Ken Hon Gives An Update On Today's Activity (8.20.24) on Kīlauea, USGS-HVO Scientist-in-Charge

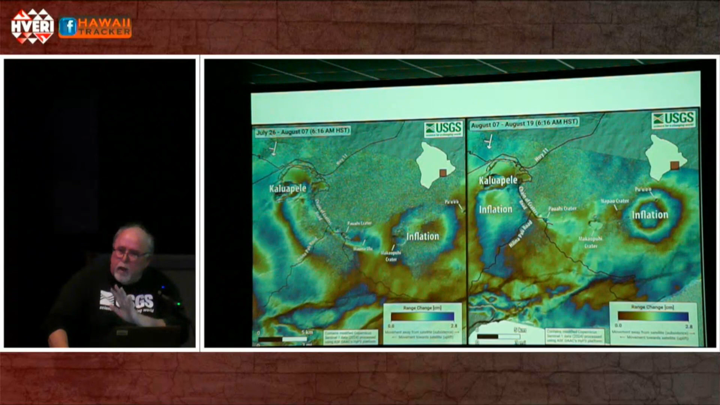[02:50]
And that shift, we can actually measure the number of wavelengths it shifts. And so we're measuring by how many wavelengths this shifts. This has this ugly physics and math component to it.
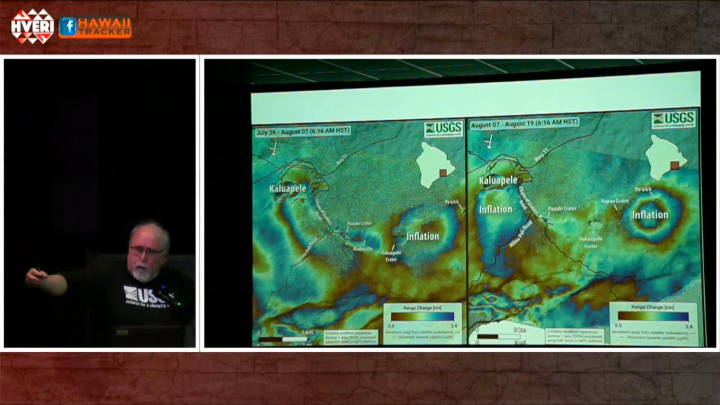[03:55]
The normal, if this was a dike that was going down there, there tend to be vertical crack fillings of magma. And it tends to make an elongate-shaped deformation pattern. This circular pattern suggests that we're deep because it goes way out past the edges of the rift zone.
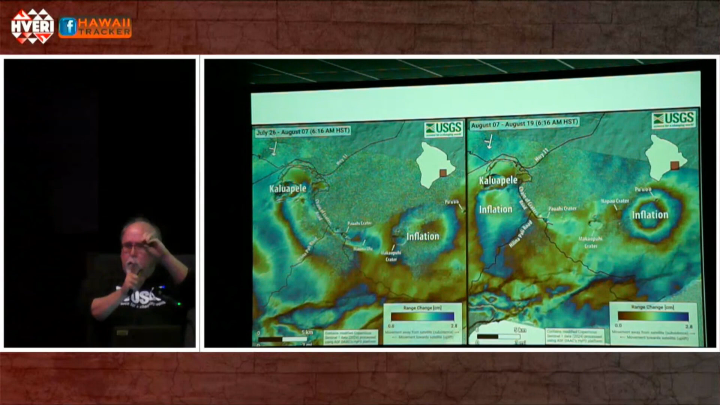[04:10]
So you have to be kind of down deep to push the rock up. If you're shallow, you can't push very far away from where the deformation is. And it's very symmetrical. So it's like a body that is being filled.
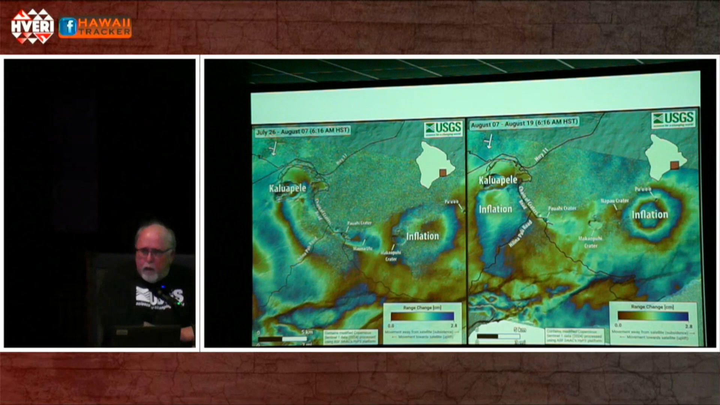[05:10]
So it's starting to pump up so magma can be transported in these sections again now. And just last night, starting at 9 o'clock, we had another flurry of earthquakes in here.